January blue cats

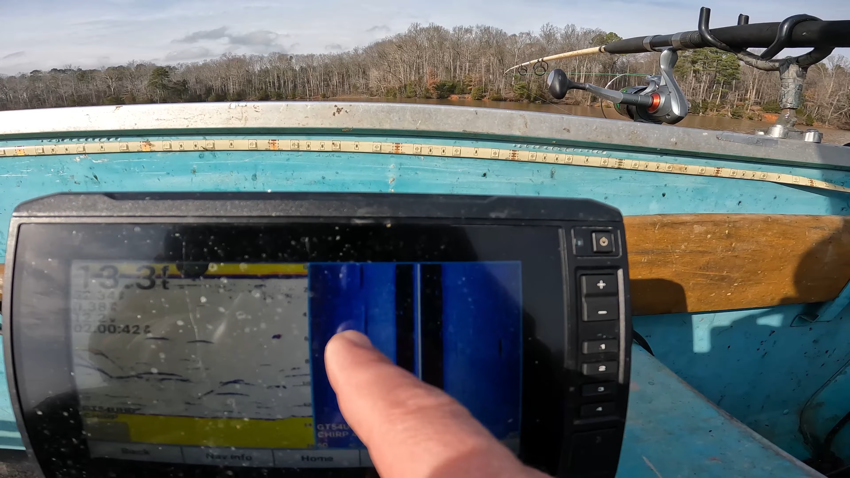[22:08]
I don't know if that's quite, that might be a fish right there.
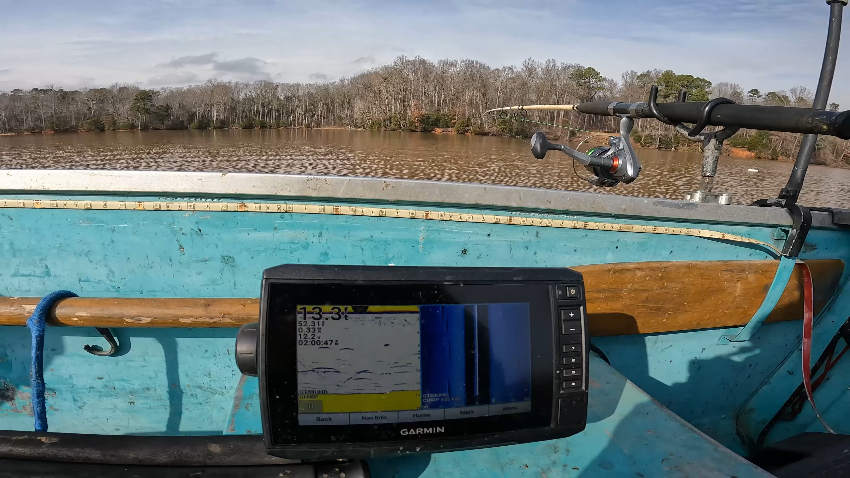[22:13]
Got some kind of indention in the sand. We're gonna drag right into here.